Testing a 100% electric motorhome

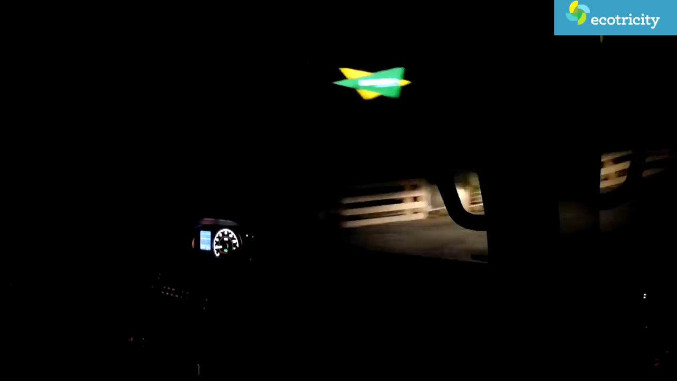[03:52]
so I was glad when I could finally pull into the camping grounds. Hooray!
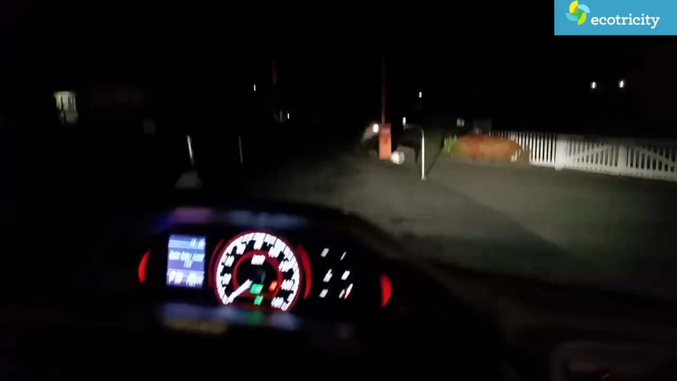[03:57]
I've made it, and not a moment too soon. As you can see the old battery meter is looking a little bit, a little bit sad.